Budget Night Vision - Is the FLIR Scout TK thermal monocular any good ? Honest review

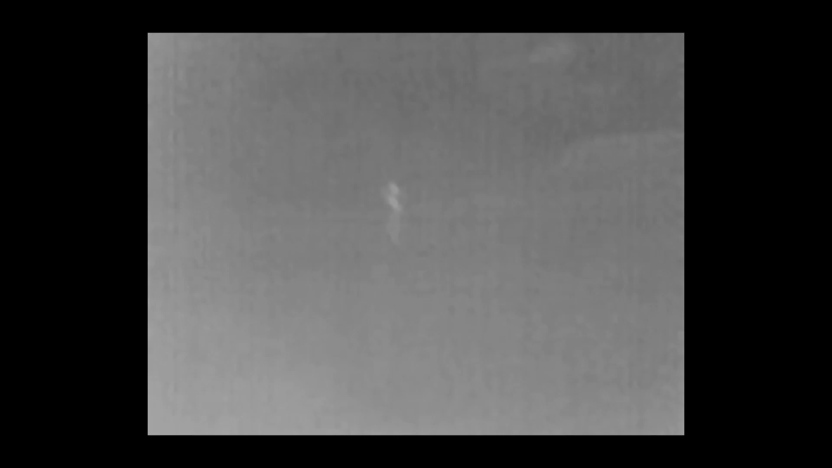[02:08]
But also, it's going to be very difficult to make up any detail at distance,
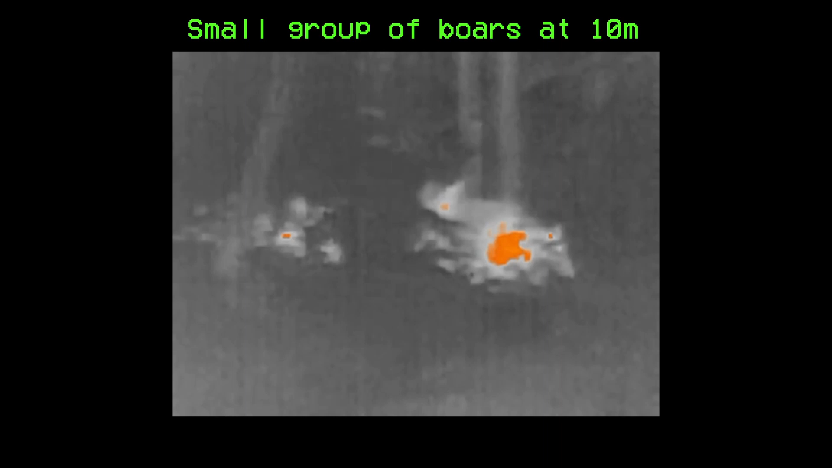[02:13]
and when I mean distance, I mean more than 15 feet. Now, let's talk about one of the worst things about this unit, the frame rate.
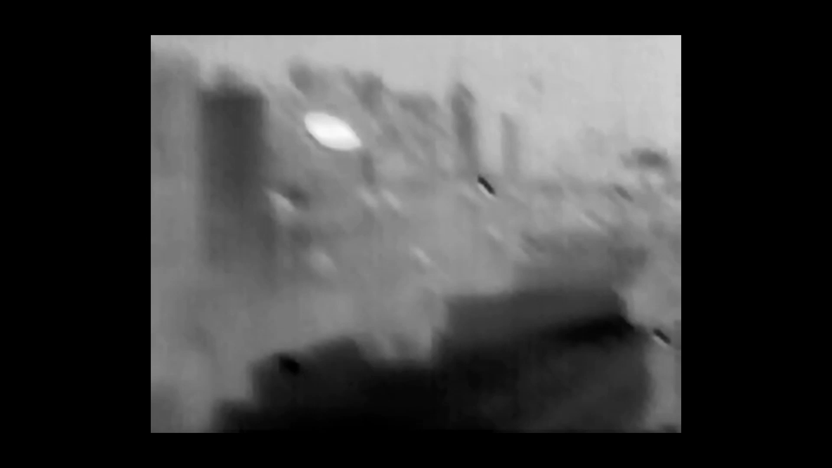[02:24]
Yeah, you saw it all throughout the video. It sucks.
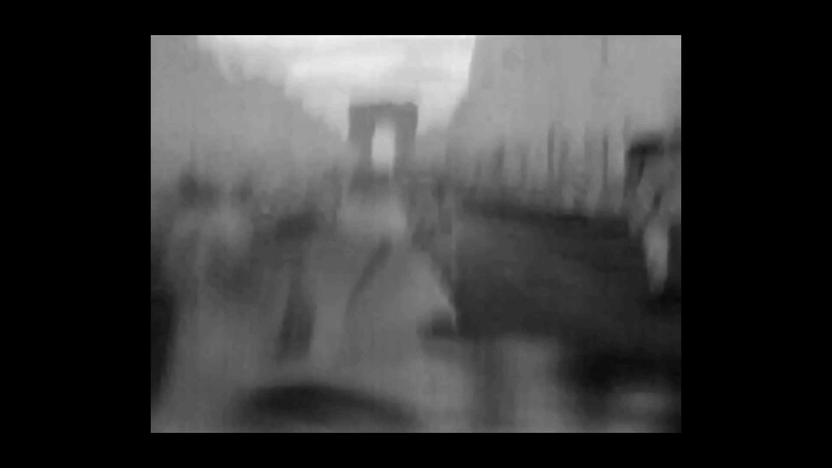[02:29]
At about 9 hertz, this feature will make sure that you vomit your dinner in the woods after just two minutes of walking around with it,
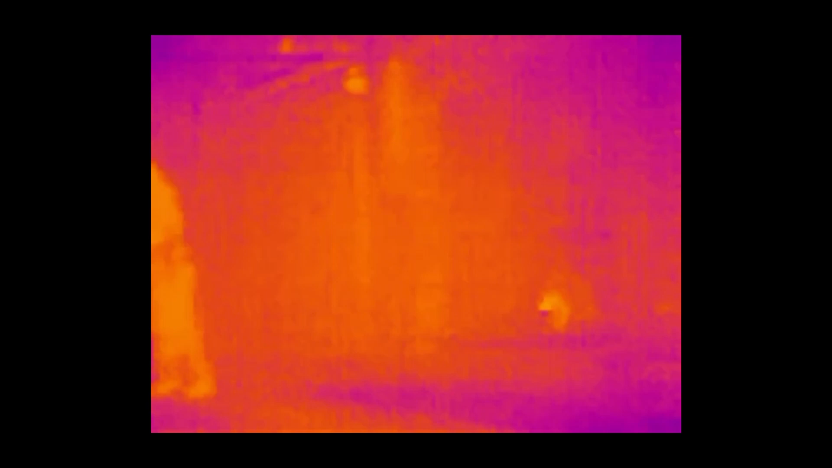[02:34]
and I can't even fathom that some people tried to helmet mount that thing. Like really, look at this shit.
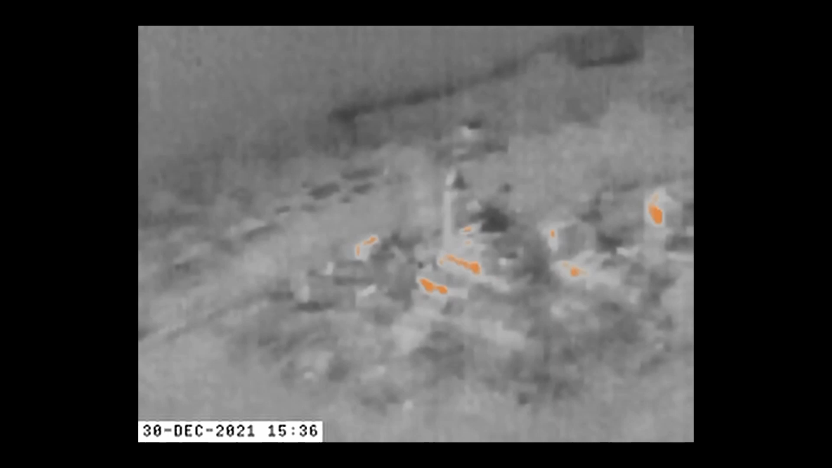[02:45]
I can't express how much of a liability that is on the move, especially considering the minimal resolution. The image will remain blurry if you continue walking.
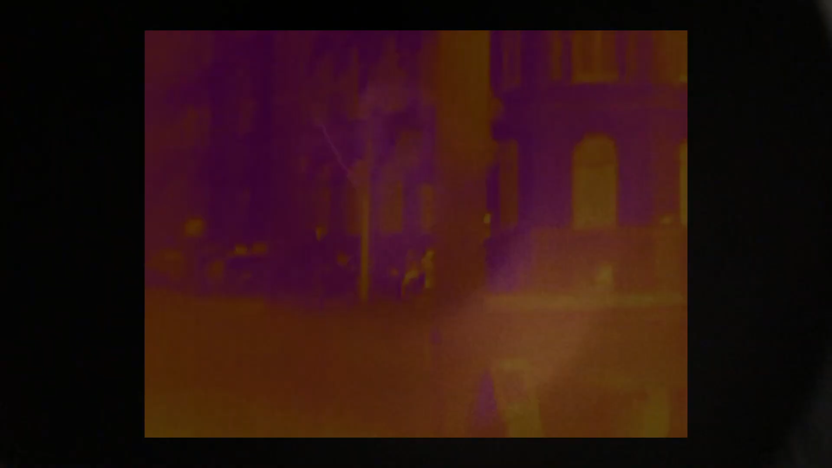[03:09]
I remember that the screen was locked on the intro, and that the sensor wouldn't turn on.